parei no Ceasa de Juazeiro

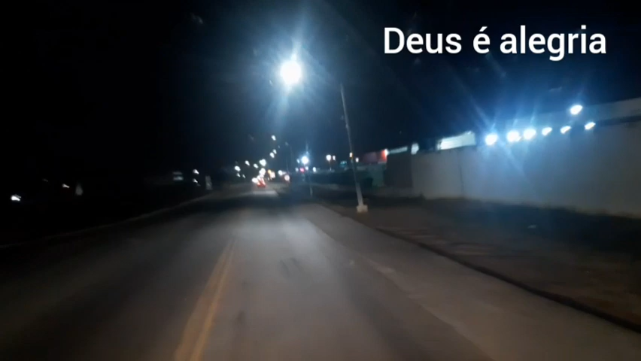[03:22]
essa passagem aqui maravilhosa aqui em Juazeiro, nesta manhã de segunda-feira, que são completamente 3 horas e 18 minutos no horário de Brasília, 19 graus centígrados aqui a temperatura do computador de bordo do caminhão.
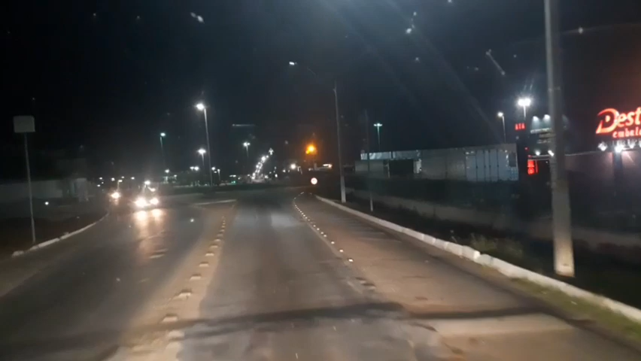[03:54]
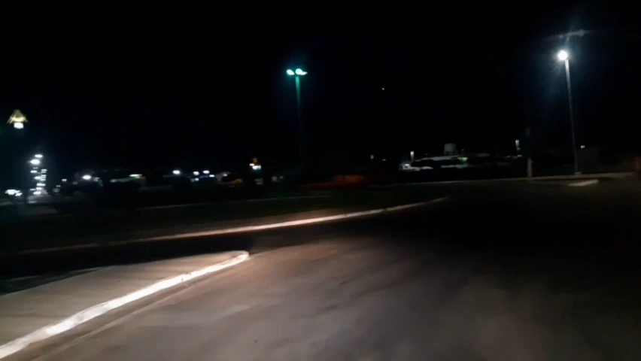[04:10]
Essa grande avenida aqui, eu já fiz um vídeo aqui, vários vídeos, né, aqui de Juazeiro, nessa avenida aqui
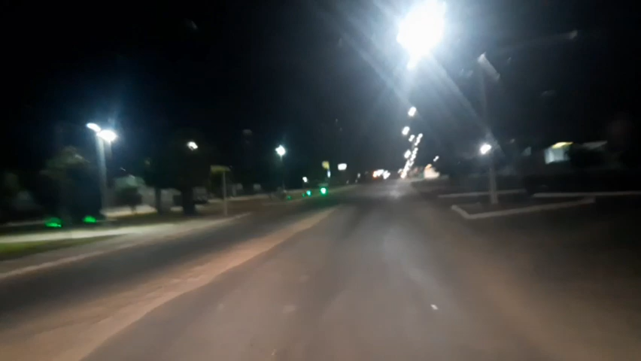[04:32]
bem iluminada por aqui abaixo, que vai diretamente por centro de Juazeiro. Lá embaixo tu pega a direita, a esquerda, perdoe, pra passar na ponte Presidente Eurico Gaspar Dutra, que liga Juazeiro Petrolina, no estado do Pernambuco.
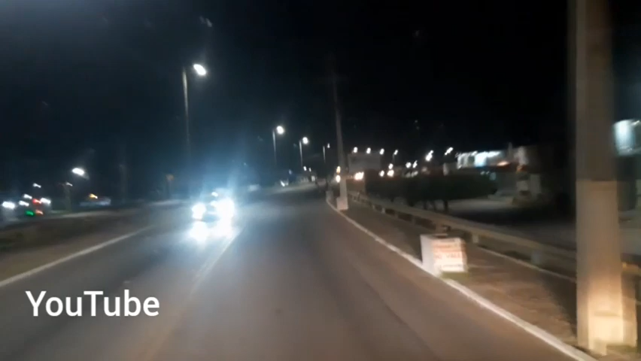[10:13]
Pois é, então, galera, estamos chegando aqui na ponte
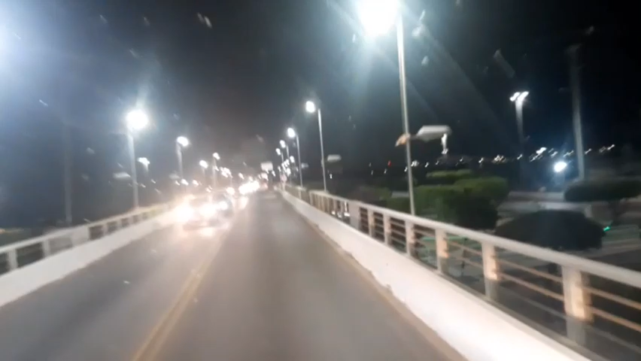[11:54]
Desse lado de cá é Juazeiro, do lado de lá é Petrolina.
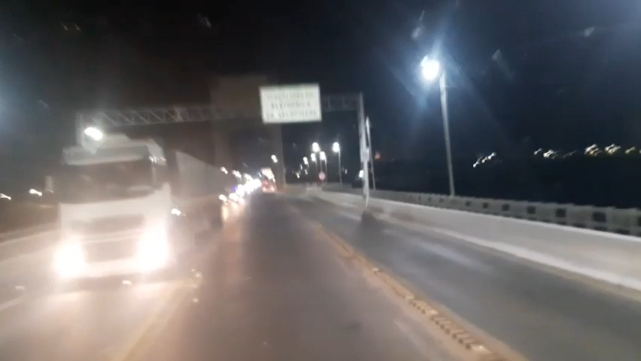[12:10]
Ponte monitorada, todos 50 km por hora.
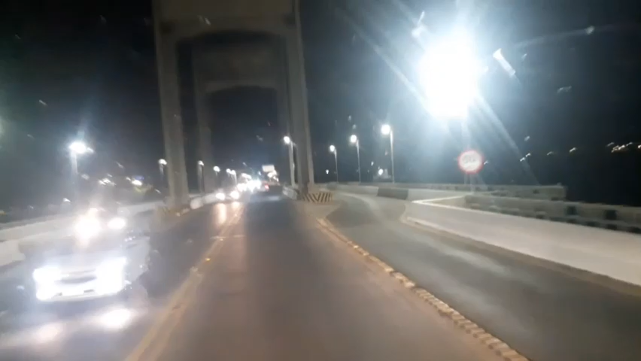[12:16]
Essa hora o movimento é pouco, quando é 5, 6 horas o negócio bambugema aqui em cima. 5 horas da tarde, 6 horas da tarde também você passa bem devagarzinho. O trânsito é grande.